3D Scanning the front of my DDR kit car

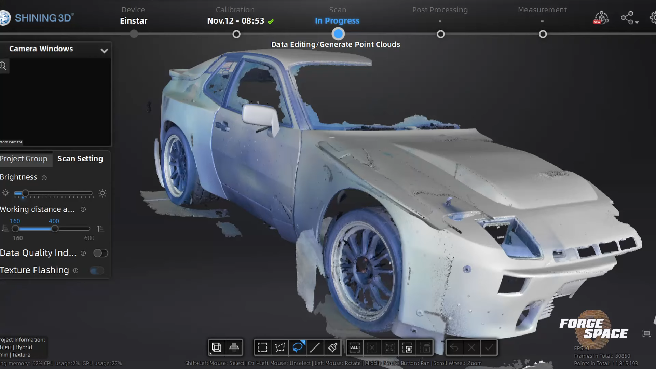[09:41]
and then i did scan the 944 in its entirety but it did it in 0.1 millimeter resolution and that's the that just it